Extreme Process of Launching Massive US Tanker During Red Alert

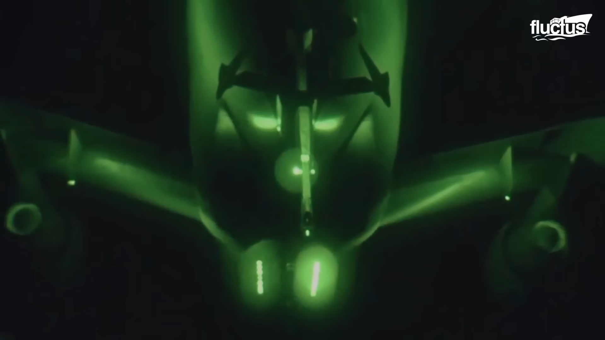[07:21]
The Eros is situated at the front of the aircraft, and uses cameras to provide the boomer with visual cues.